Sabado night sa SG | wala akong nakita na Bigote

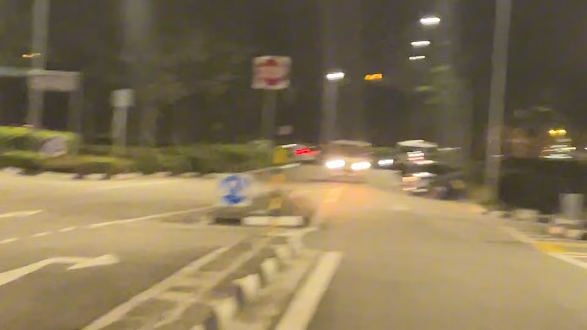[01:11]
Ayan nyo ba yun, mga nakatambay? Tambay din sila, oh.